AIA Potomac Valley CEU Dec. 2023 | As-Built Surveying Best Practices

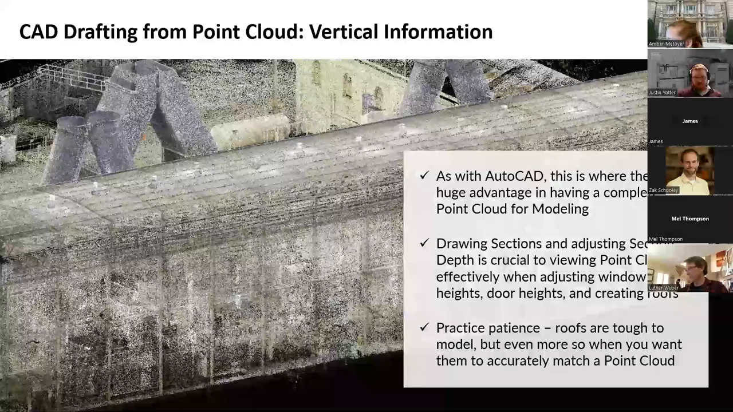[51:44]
the floor plan slide here in autocad you can kind of see the walls over the point cloud here and so um you know we have our perimeter measurements that we take as verifying measurements and then you know we're drawing everything else basically uh with some of those assumptions of uh and years of experience of working with point clouds of what we like to do and what our processes are um to to draw those lines or model those